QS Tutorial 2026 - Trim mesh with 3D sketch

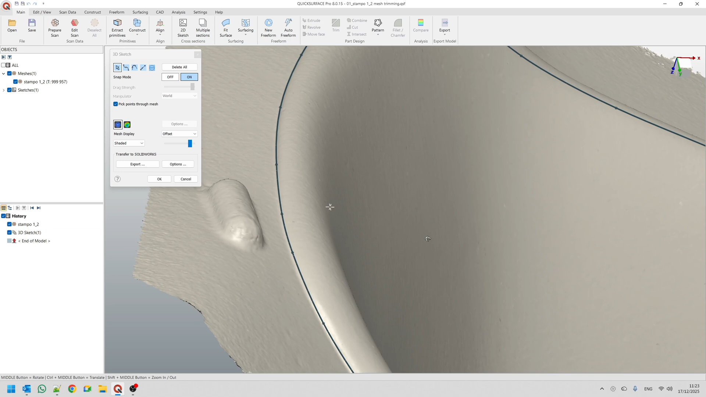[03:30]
I can just quickly go and edit so you can see my pre-created 3d sketch.
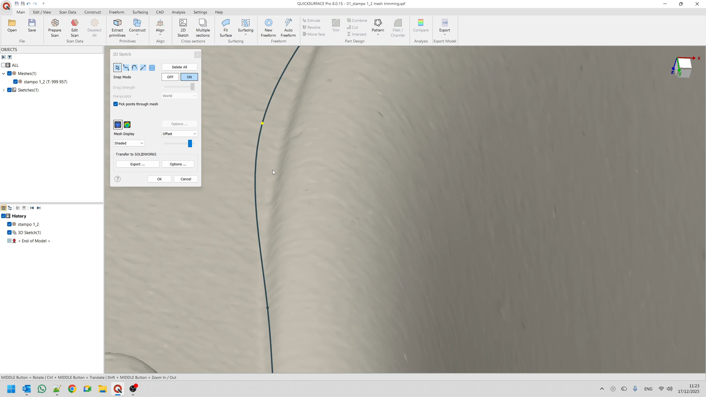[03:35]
On purpose I'll just move it slightly and for the demonstration I'll go now select the mesh edit the scan and go to trimming.
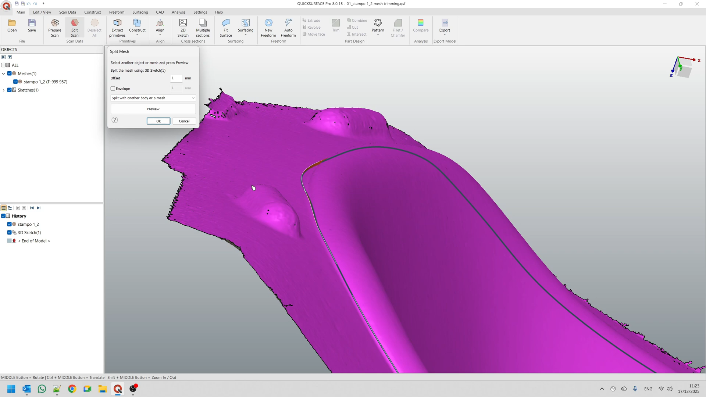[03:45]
You can see now that in this case
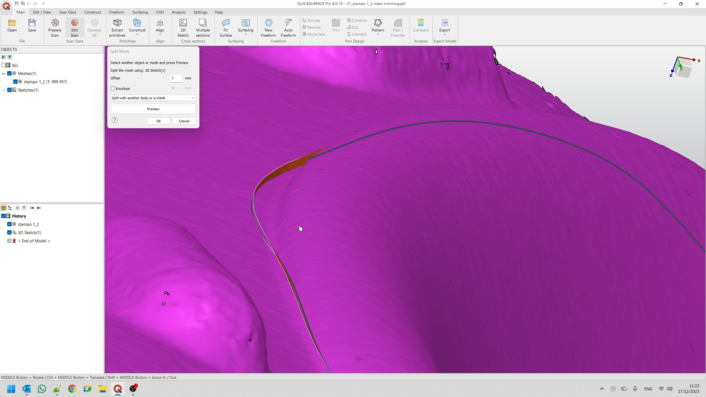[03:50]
as I said it follows the normals of the mesh and the shape is like you see on the screen.
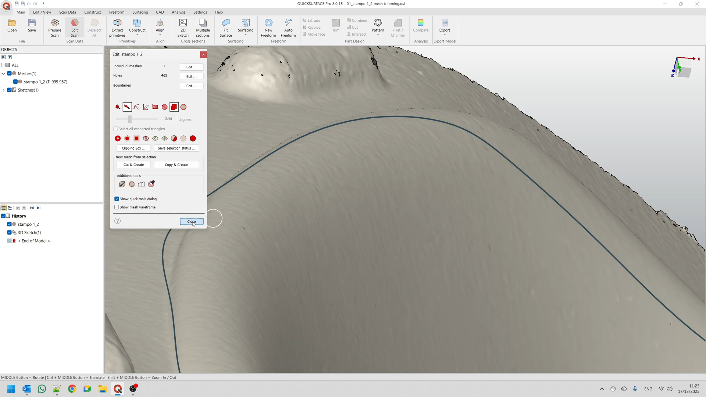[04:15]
I will just go back and edit my 3d sketch.
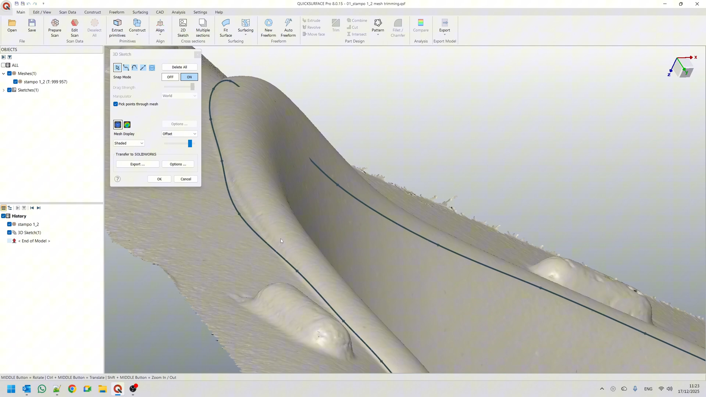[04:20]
And we'll place this back to my original surface. You can see that the curve is defined slightly above where the fillet is because this is what we need to achieve.
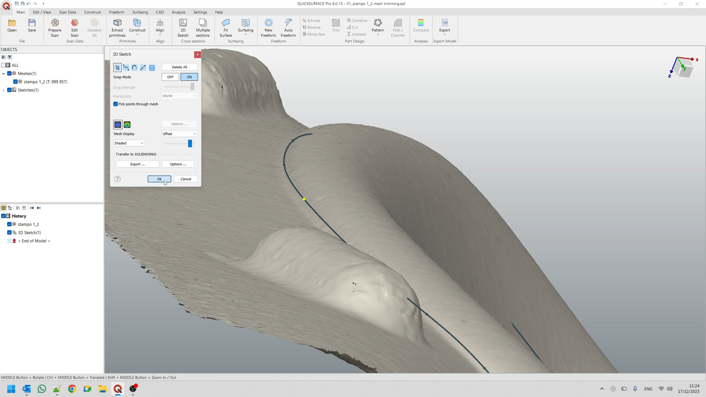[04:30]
Now let's repeat again the same thing. Select the mesh.
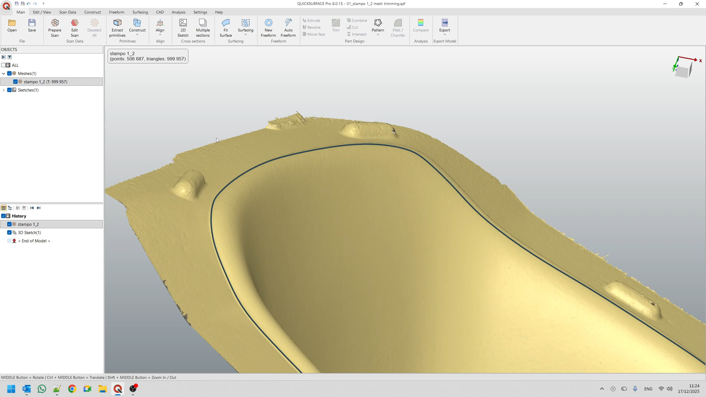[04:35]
Edit the scan. Go to split.
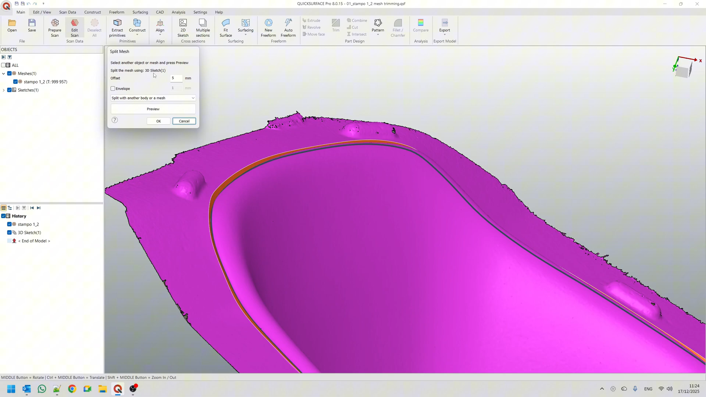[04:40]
It's pre-selected. I see that this is the offset is good enough. If it's you make it too small if it's one millimeter for example
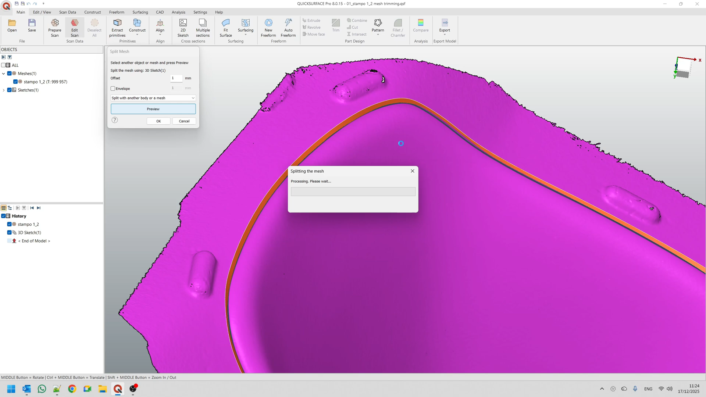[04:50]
in some of the areas it fails because you didn't manage to go through the whole mesh and that's why it fails as you can see in this area.
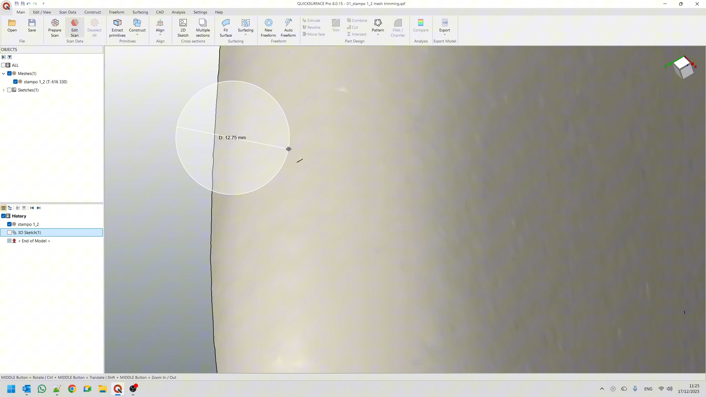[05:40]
We'll just measure this oops we'll measure this click here
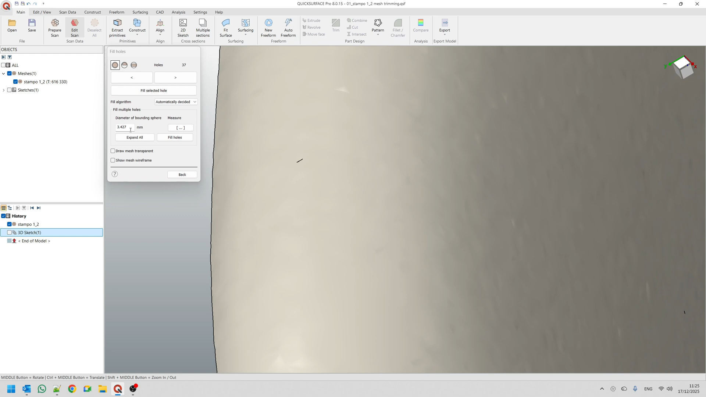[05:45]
and it tells me that roughly the diameter and I say okay if you all the holes with this size I still have five
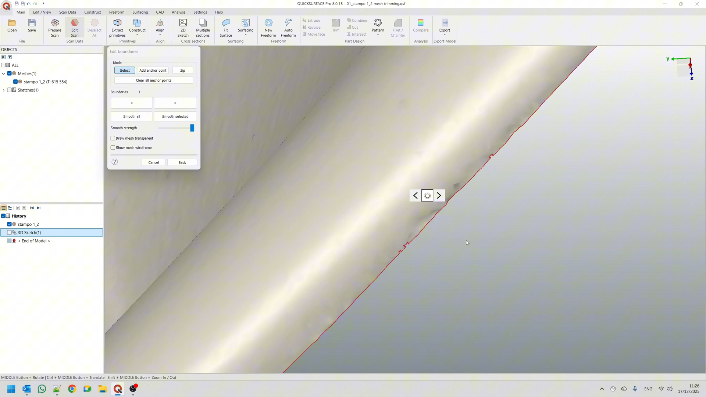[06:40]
The automatic freeform is really powerful too but it requires very clean and nice mesh to get the best results.
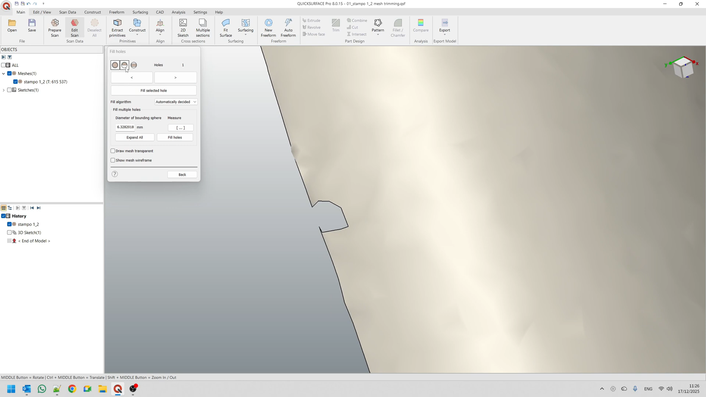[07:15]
We'll use the bridge tools. Fill semi hole. Probably this is the one.